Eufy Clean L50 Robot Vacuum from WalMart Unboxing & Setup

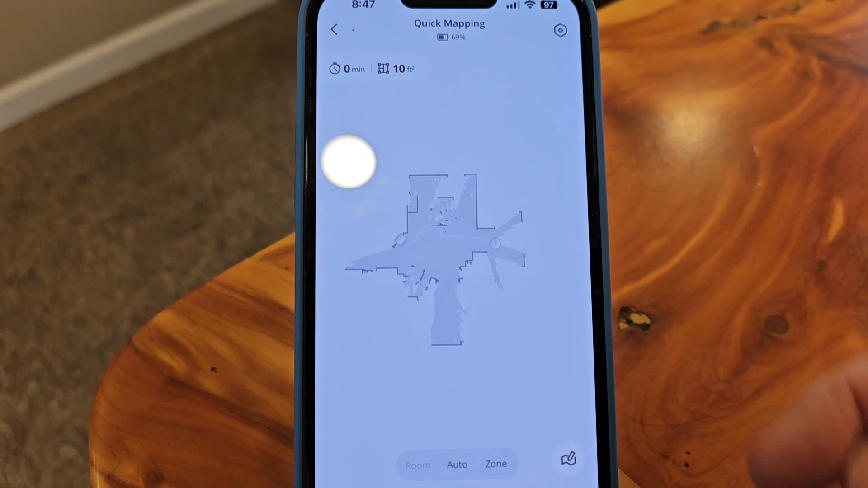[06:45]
and you can watch the map as it builds the map that's pretty cool this is in real time and it shows me where the vacuum cleaner is at and that is pretty much where it's at
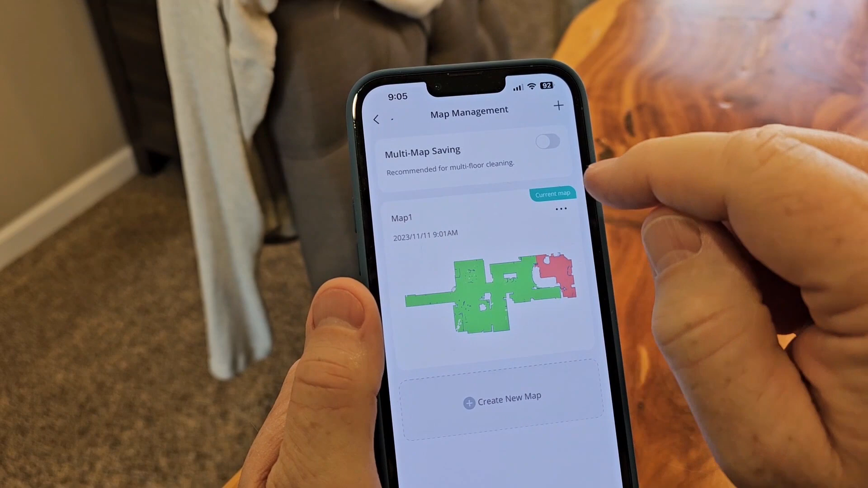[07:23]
so there's the current map click the three little lines up there name map so i'm going to name it
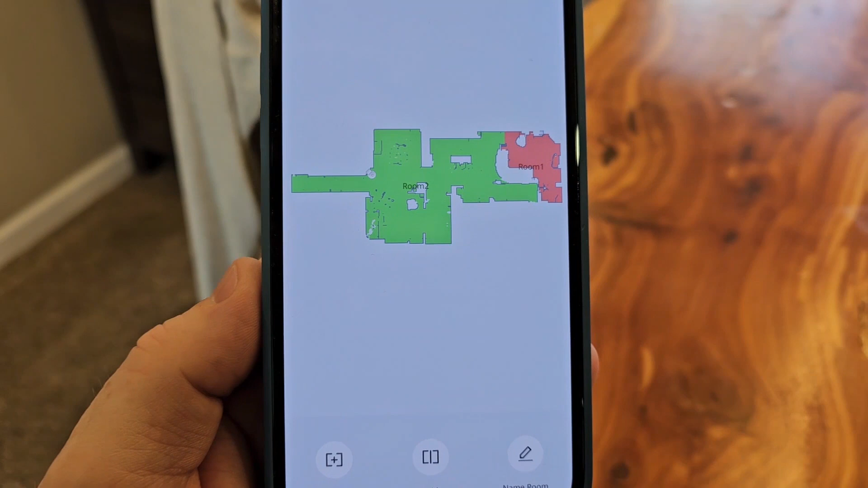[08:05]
okay so let's name let's name this room
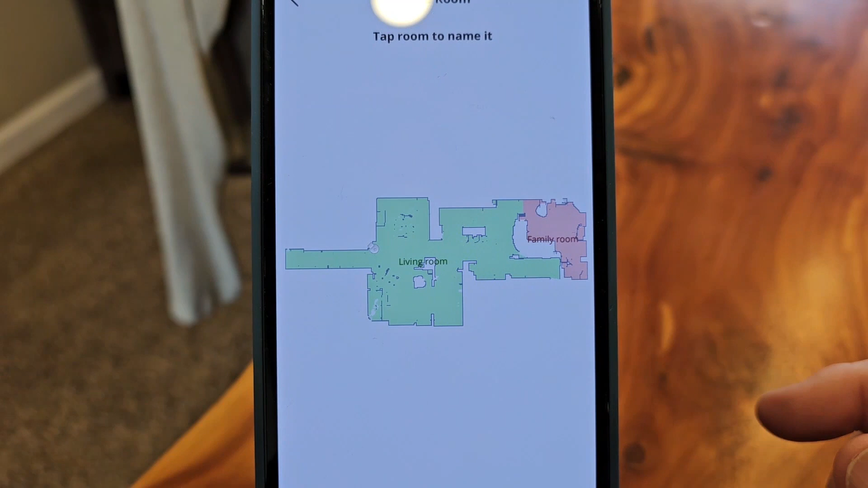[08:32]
okay so i'm done naming the room click the little arrow up here let's go to divide so i do have a hallway tap the room to divide
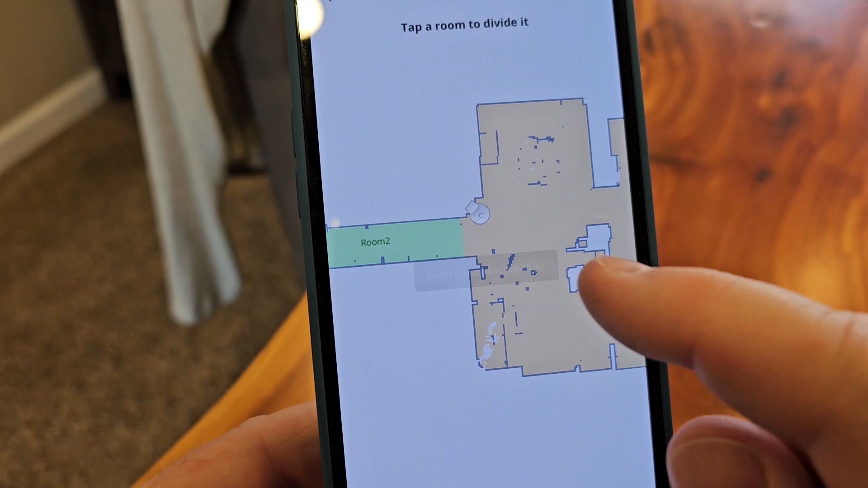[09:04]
all right now i've got two different rooms i like that it makes some different colors too
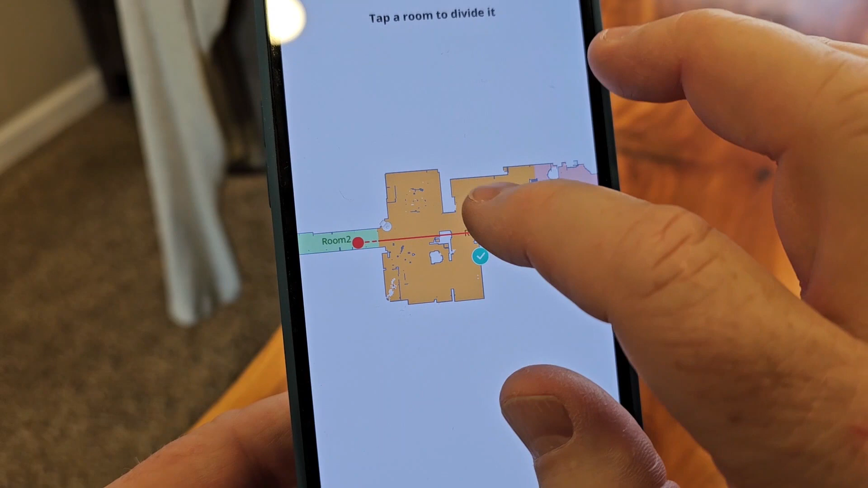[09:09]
so let's call and yeah i'm done editing okay so tap the little arrow here
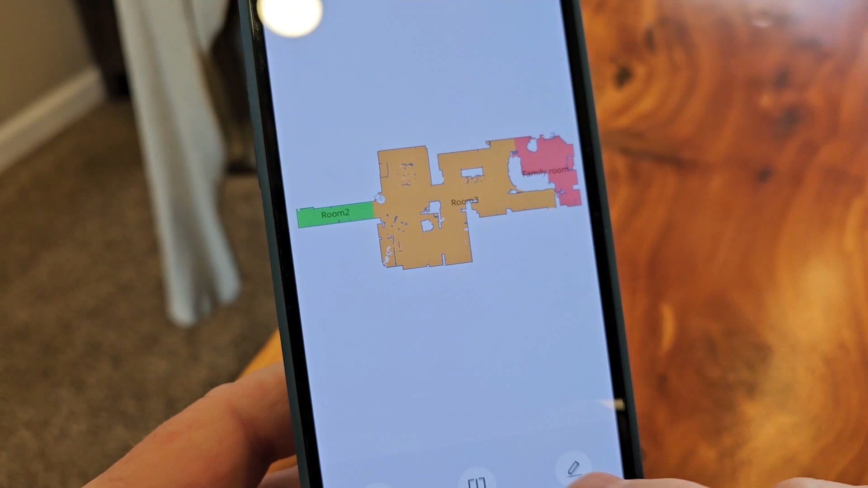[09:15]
let's go to i could merge rooms if there was two rooms that needed merged
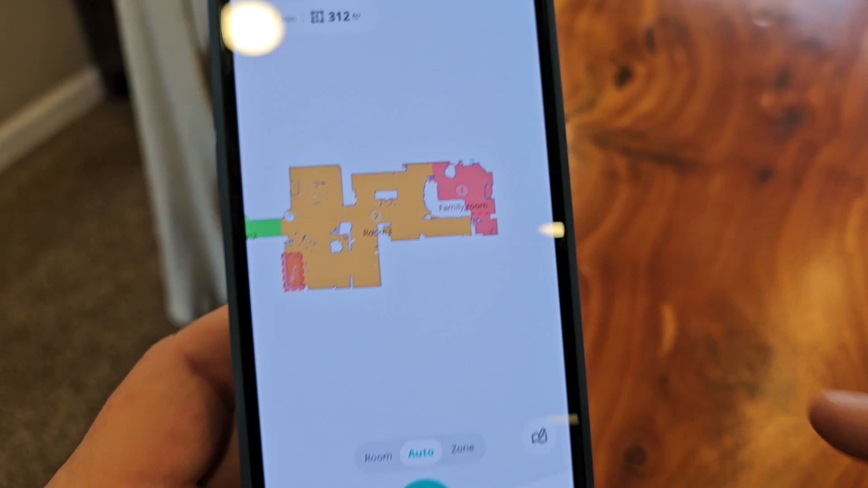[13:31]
okay so let's go have it clean a room room let's clean this one and hit play
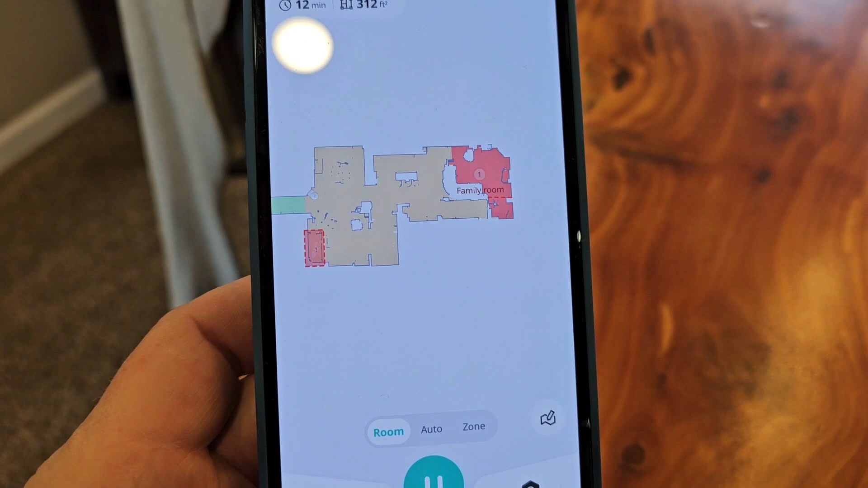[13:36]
all right it's going to undock itself and it's going to travel to that room
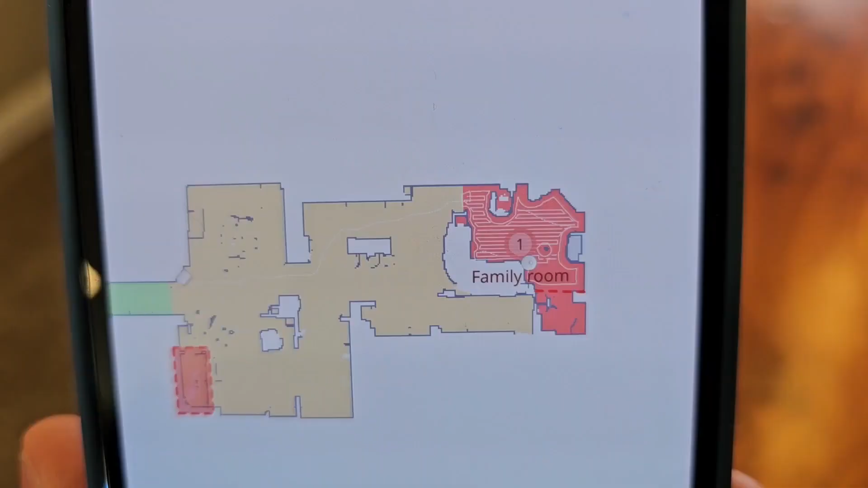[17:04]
now it even shows me the lines that it has cleaned that's exactly where the roomba has gone
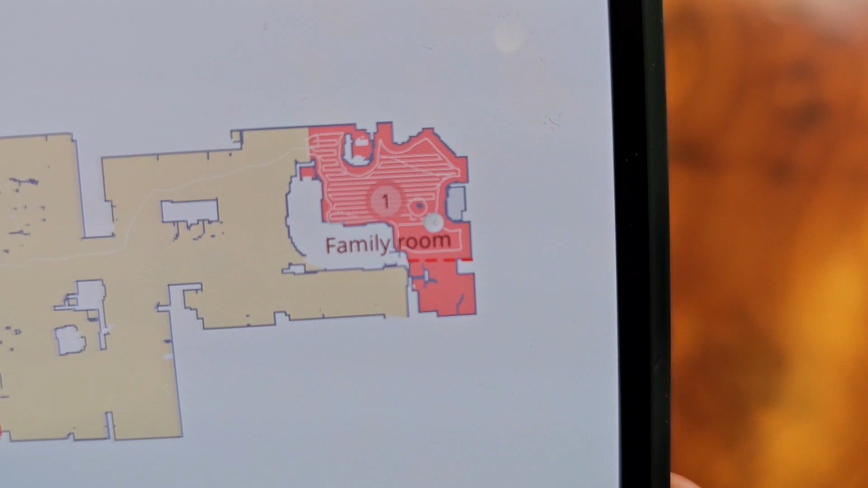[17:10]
it did show that one obstacle it did show that
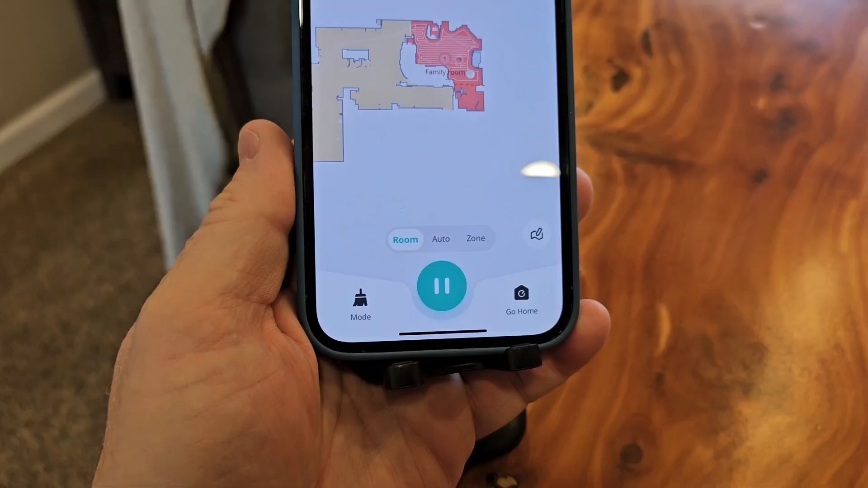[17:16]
and i can control from here i can pause it and i can tell it to go home
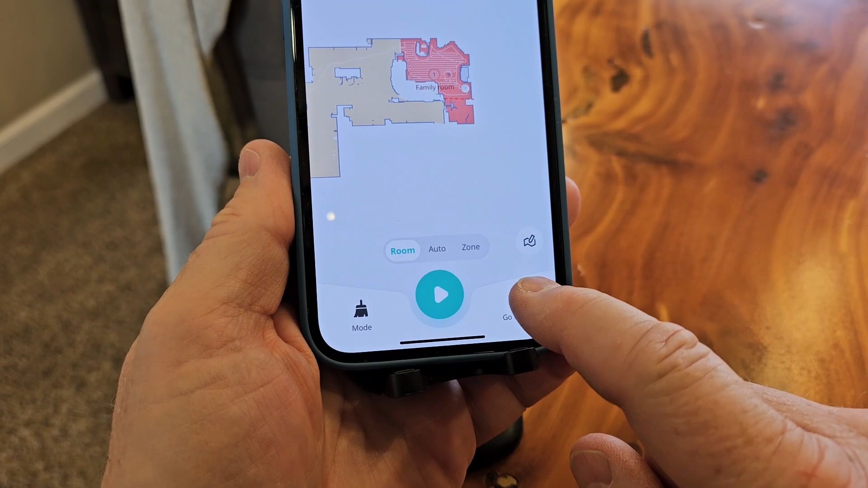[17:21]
yep stop cleaning and head to home yes okay
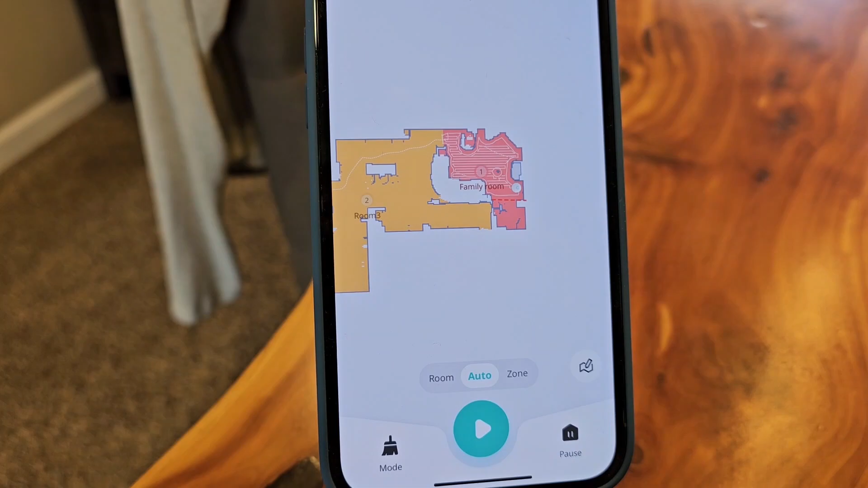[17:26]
so it's navigating itself back home